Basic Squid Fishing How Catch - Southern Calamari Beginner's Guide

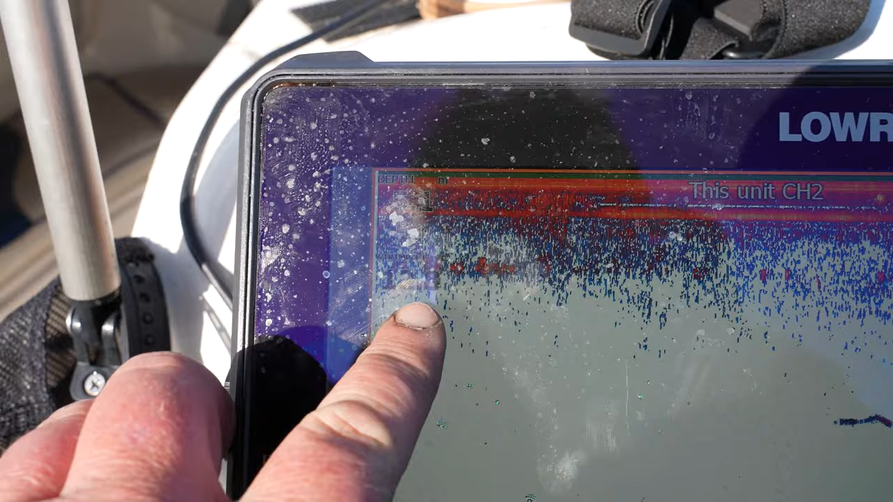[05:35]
okay i'll tell you i wish i had soggy had he yeah see you can regret it yeah today the water temps about 12.8 we're fishing in between three and
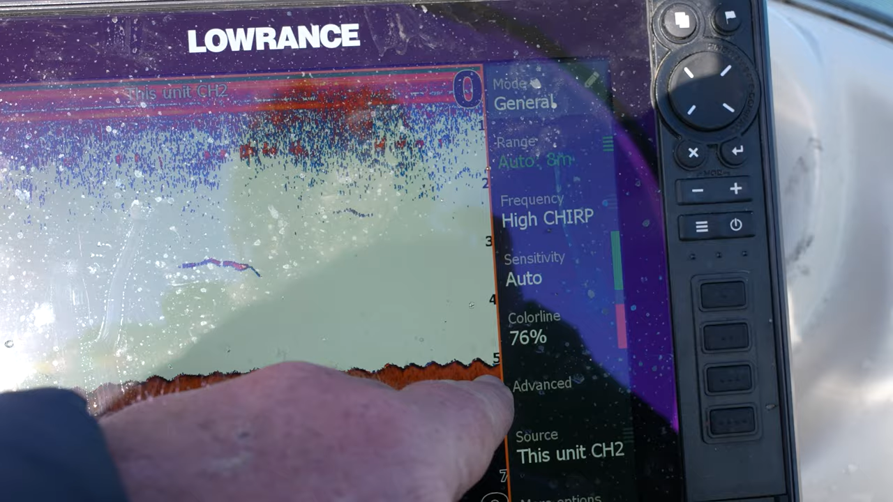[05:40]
five meters we're well into the tie change and it's about 10 o'clock in
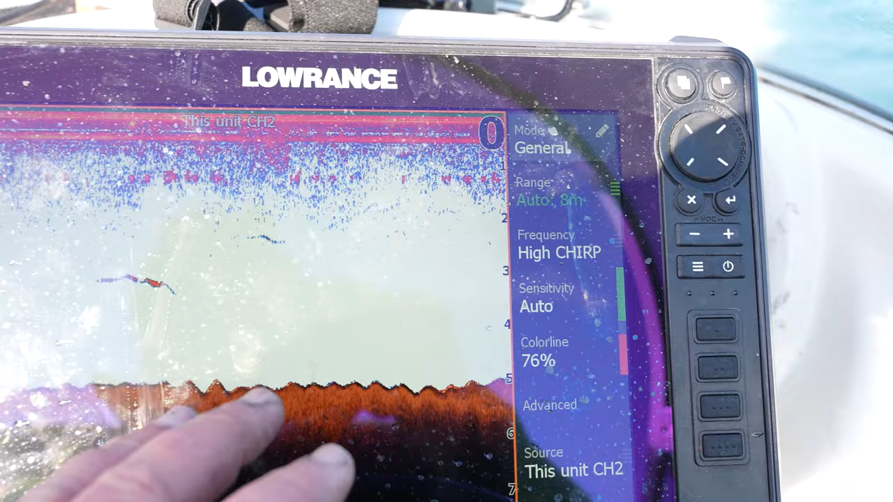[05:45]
the morning we've had a decent bite today i don't know it's the chop on the water but it's been good not huge squid unfortunately